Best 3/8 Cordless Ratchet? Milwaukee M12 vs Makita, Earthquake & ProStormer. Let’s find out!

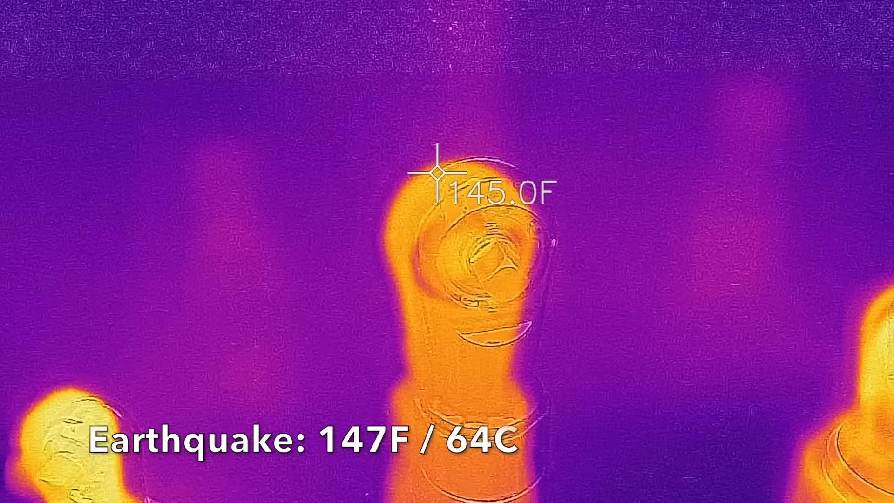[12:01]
On screen: spot 145.0°F
After 28 minutes of run time, all the tools are pretty hot, but not to the point of causing damage.
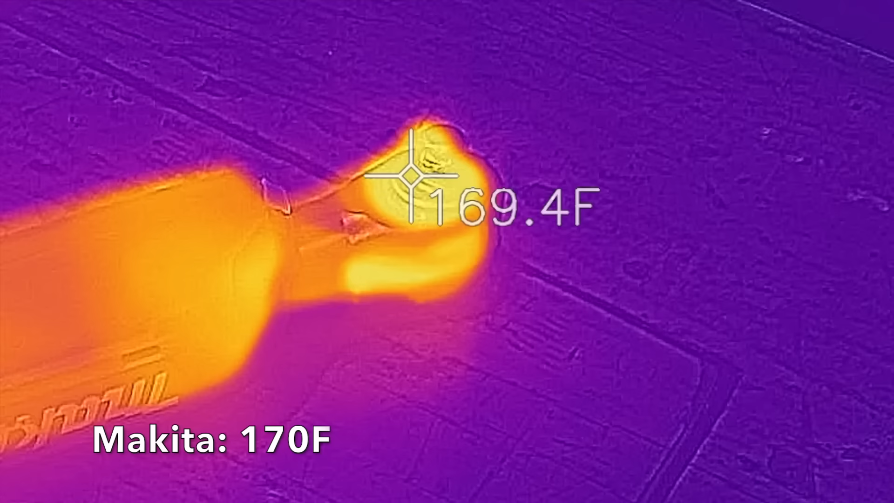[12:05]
On screen: spot 169.4°F
The Makita, which runs at a much higher RPM than the earthquake, is finished at just over 30 minutes.